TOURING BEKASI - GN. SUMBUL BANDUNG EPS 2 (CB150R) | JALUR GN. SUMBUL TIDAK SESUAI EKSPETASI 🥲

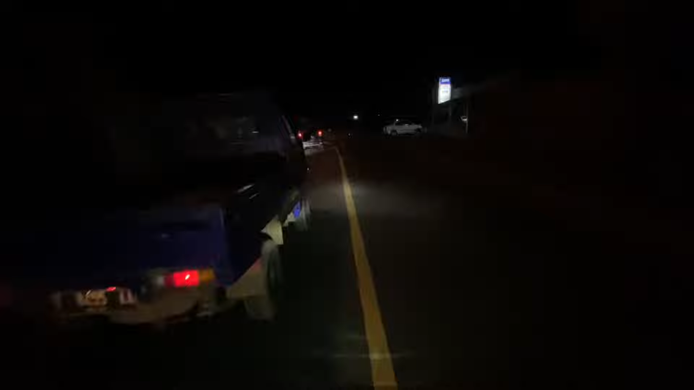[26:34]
Jadi sebenarnya kalau malam kayak gini gue males nge-record, lihat lampu Japra cuman kelihatan segitu doang kan.
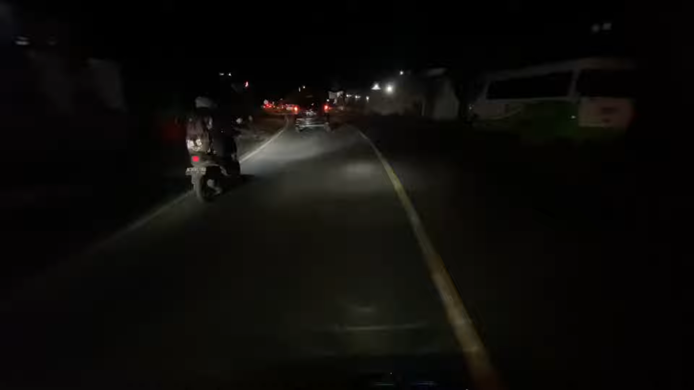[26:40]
Di mata gue aja yang kelihatan lampunya dikit gitu tuh. Di kamera apalagi teman-teman, cuman kelihatan bener-bener di bagian lampunya doang.
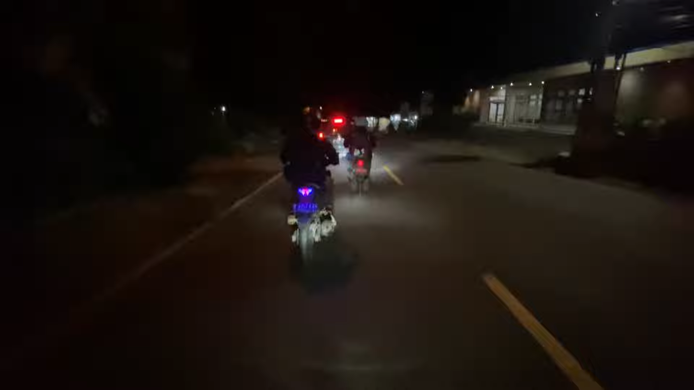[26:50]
Udah gitu lampunya kurang kereng lagi kan. Makanya sebenarnya gue males sih kalau nge-record malam. Ditambah lagi ini kan kamera apa? iPhone 11 Pro ya. Kurang. Kalau malam tuh noise-nya parah.
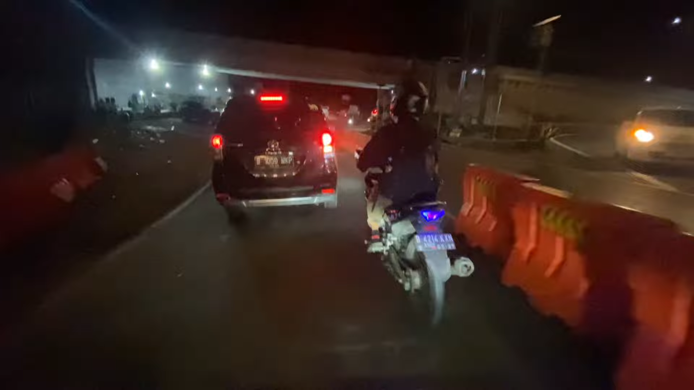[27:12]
Jadi kalau di depan nih kayak gini mah bagus ini, terang soalnya kan banyak cahaya tuh, mendingan lah kelihatan semua tuh kan.
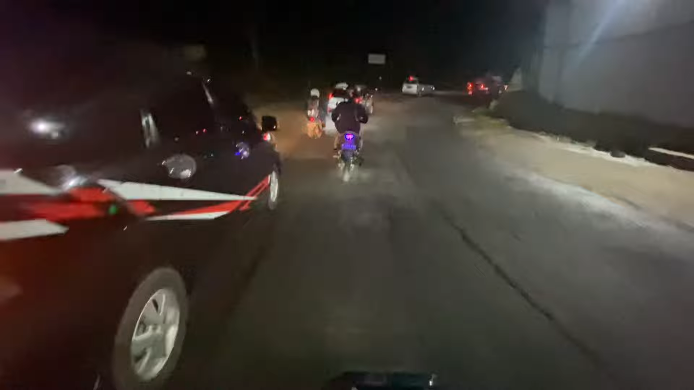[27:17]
Tapi pas udah masuk gelap lagi langsung zlep, langsung turun drastis. Jadi sepertinya akan gue
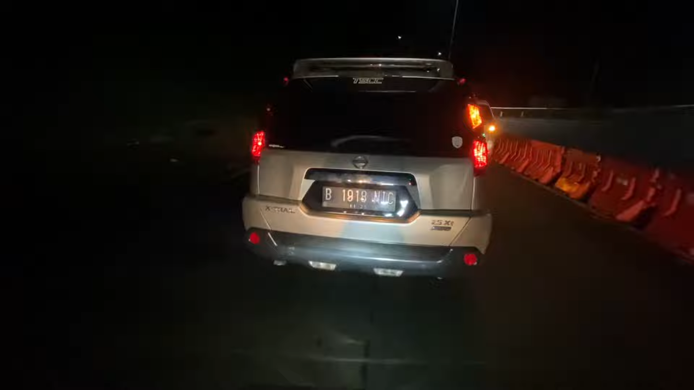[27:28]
singkat saja video perjalanan pas baliknya ya.
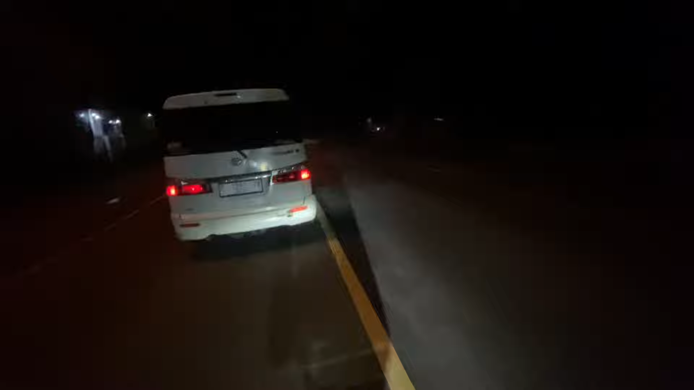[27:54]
Karena di karena kita nggak jadi nginep di luar ya, maksudnya nggak jadi nginep di hotel atau nyewa gitu, soalnya kita tidur di tempatnya Mas Ikang. Oke dah, tuh lihat teman-teman, lihat lampu gue, cuman kelihatan segitu tuh lampu jauhnya, kacau.
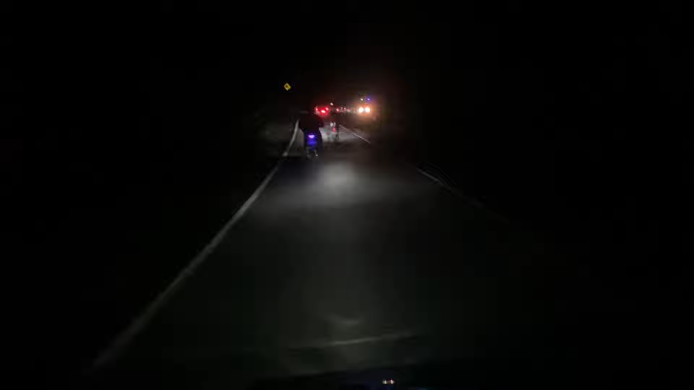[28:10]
Oke dah, kita lanjut jalan lagi aja ya, nanti gue infoin pas sudah mau sampai rumah.